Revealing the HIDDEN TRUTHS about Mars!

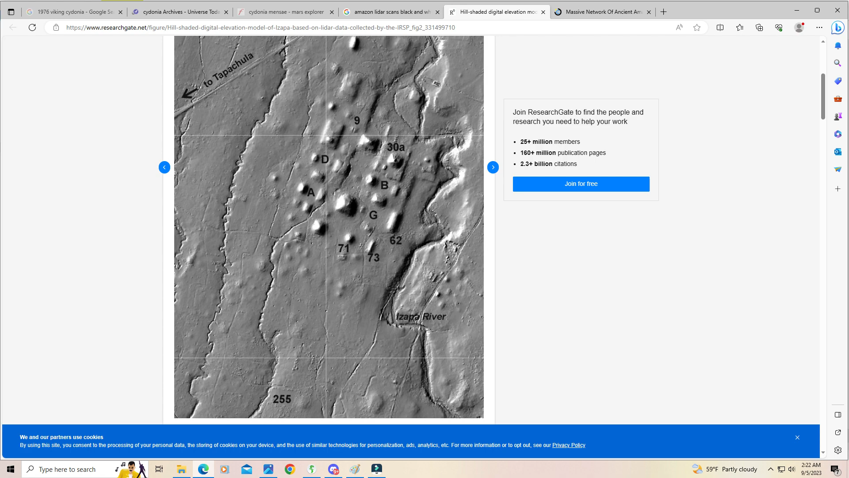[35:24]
I want to show you some LiDAR pictures of the Amazon jungle to give you an idea of how structures kind of look.
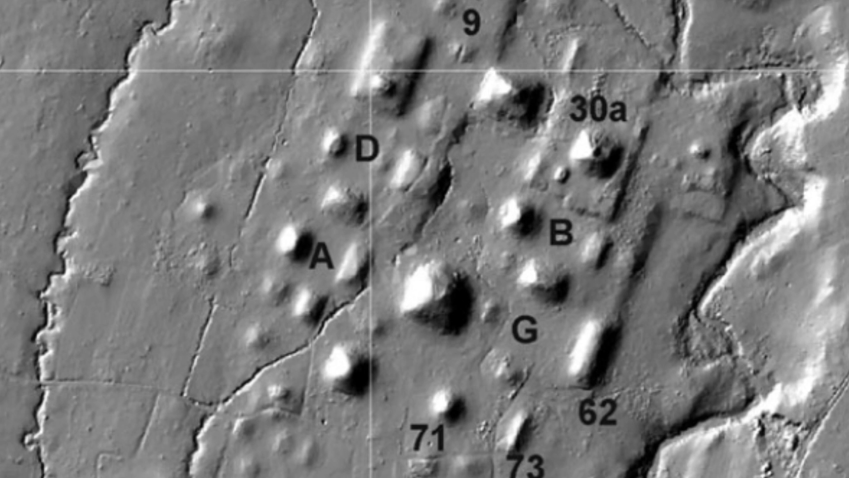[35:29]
It was actually these pictures of the Amazon that I looked at, and it reminded me of Mars, and it made me make this video.